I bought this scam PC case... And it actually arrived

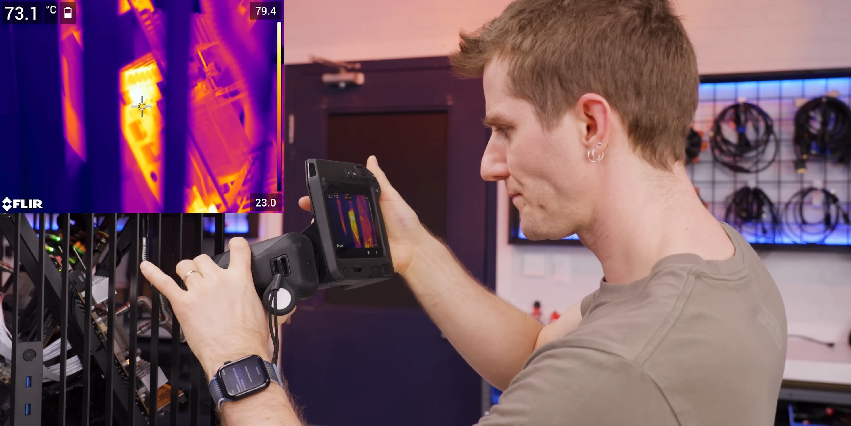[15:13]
On screen: spot 73.1°C
Of course, this video would be incomplete if we didn't pull out the thermal camera. I'm already finding areas on our 4090 board that are in excess of 80 degrees.
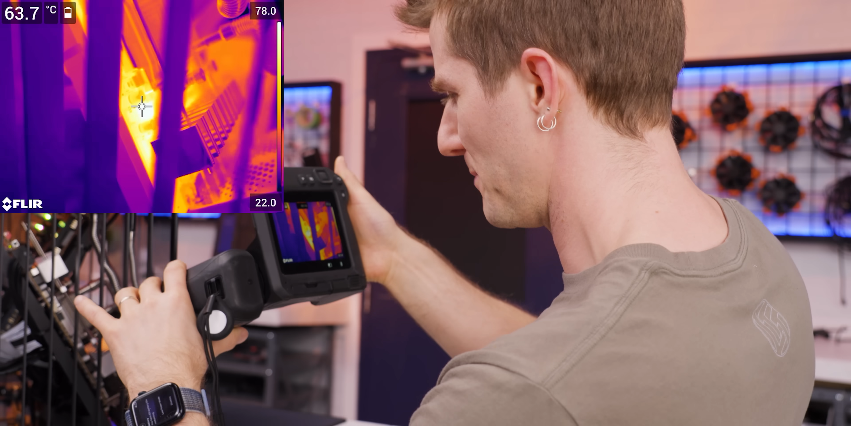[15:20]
On screen: spot 63.7°C
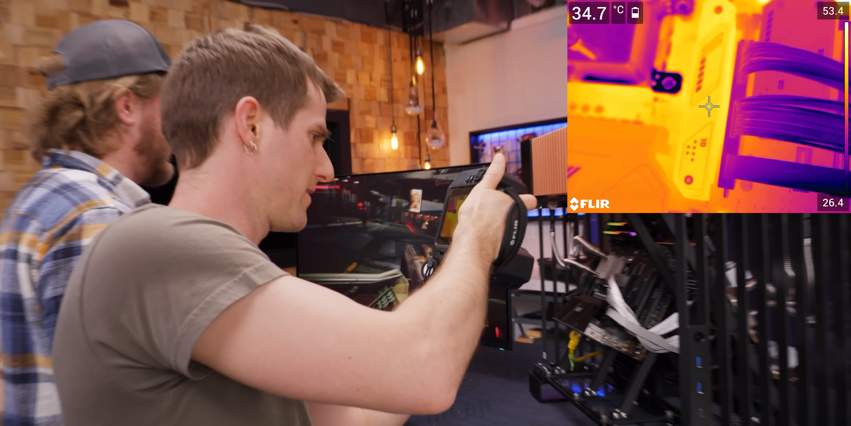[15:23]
On screen: spot 34.7°C
How's our SSD doing down there? Casual 50 degrees. Oh, I think there's hotter areas underneath. 56. Oh, she's hot in there.
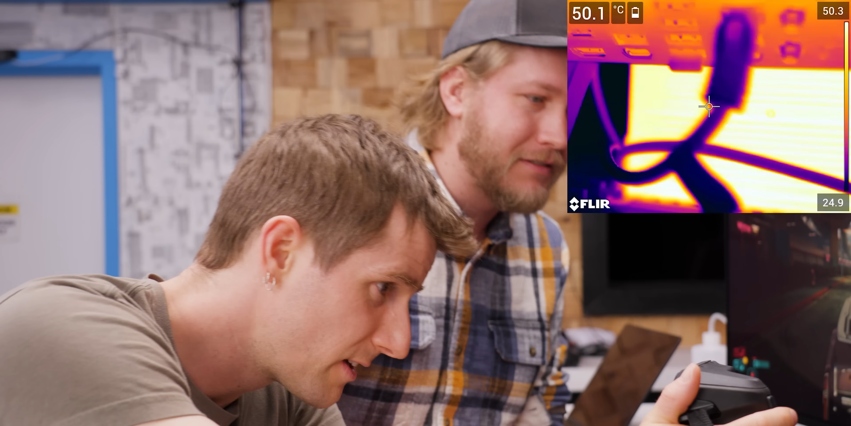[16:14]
On screen: spot 50.1°C
How's our poor power supply doing? Oh yeah. She's a little toasty. Ah, it's 50 degrees. That's fine. On the outside.
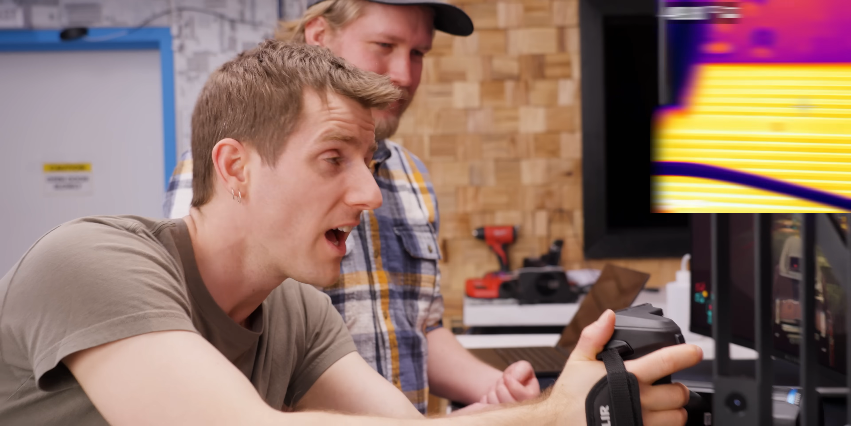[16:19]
Oh yeah. How's the other side doing?
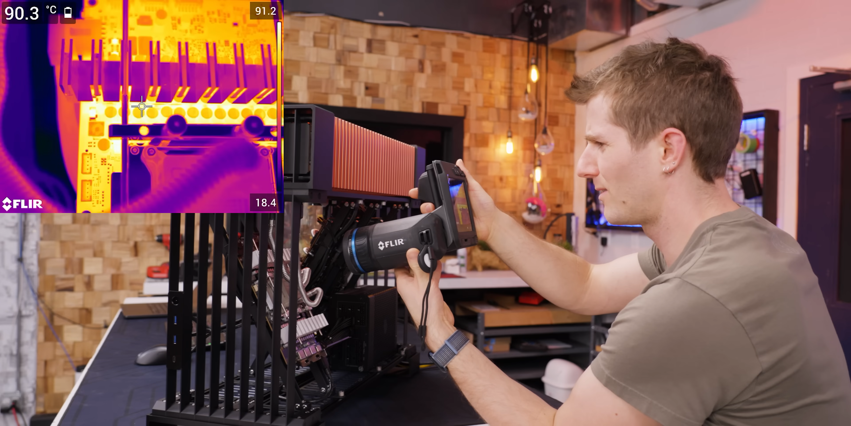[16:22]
On screen: spot 90.3°C
Oh dude. Oh dude. I got 90 degrees under this heat sink here. What? 93.3 on this chip right here. That chip has thermal compound on it.
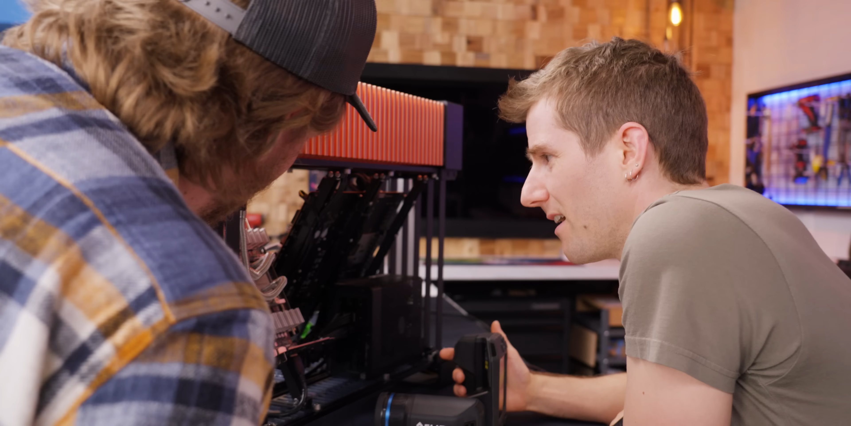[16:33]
Oh, these little ones? Yep. Yeah. They did miss a couple of the GPU, whatever the heck those are.
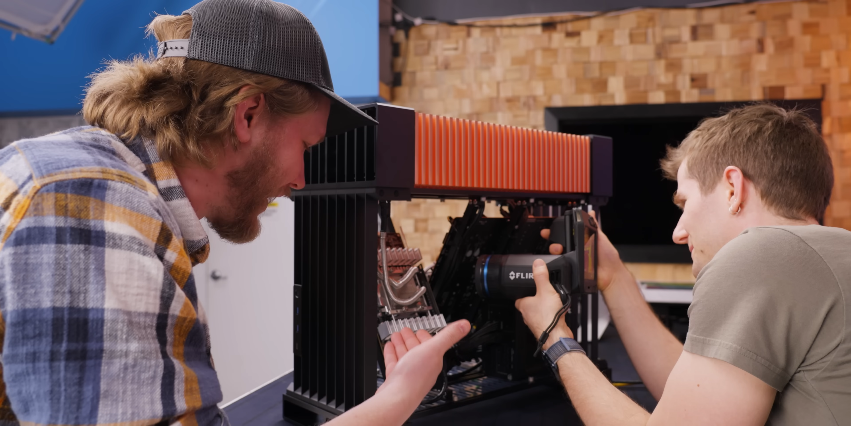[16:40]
There's a couple of them here that had heat sink. This one's at 94. Oh, Nvidia probably doesn't measure those either.
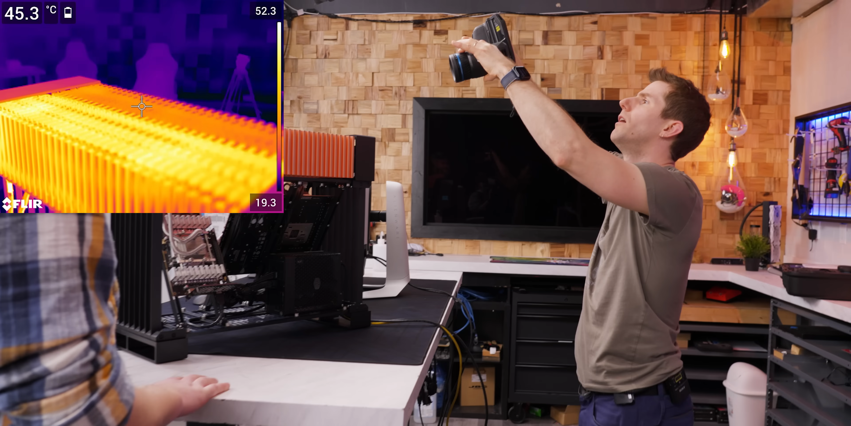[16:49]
On screen: spot 45.3°C
Oh yeah. You can really see up here just how much toastier the GPU side is. Look at that.
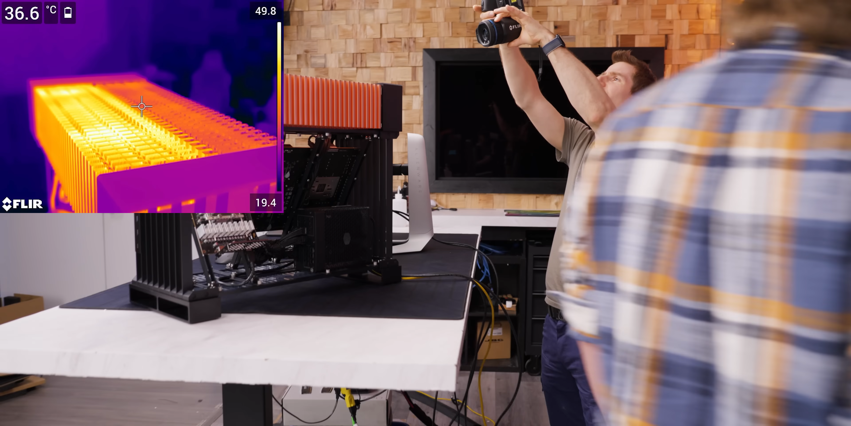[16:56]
On screen: spot 36.6°C
Oh wow. Yeah. That is very apparent.